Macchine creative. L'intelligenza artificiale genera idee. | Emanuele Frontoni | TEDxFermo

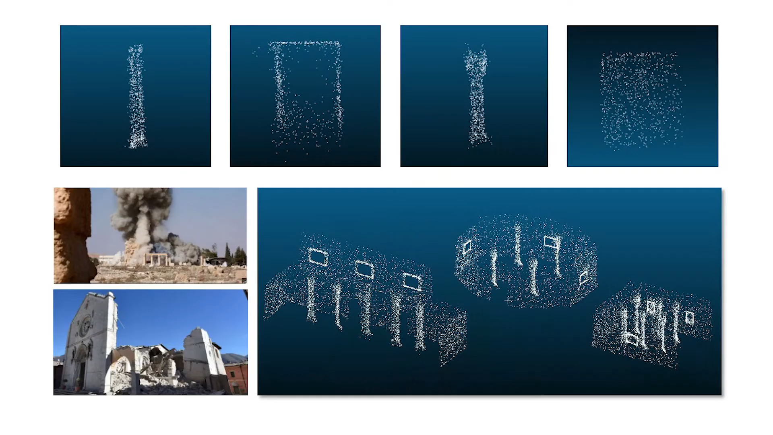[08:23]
E sono le nuvole dei punti, sono quelle architetture distrutte dalle guerre, lì c'è un'immagine della Siria, sono distrutte dai terremoti e siamo, ahimè,